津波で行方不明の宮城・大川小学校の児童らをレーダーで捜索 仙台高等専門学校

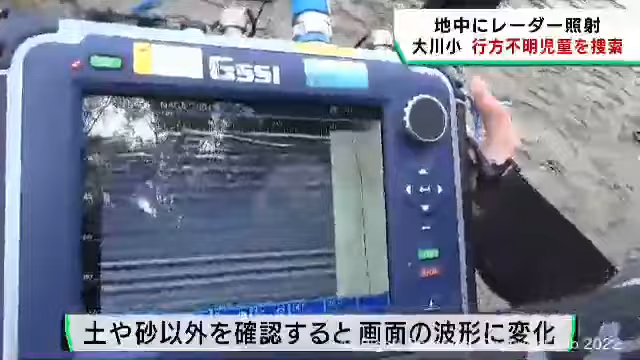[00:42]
土や砂以外の物体を確認すると画面の波形に変化が現れます。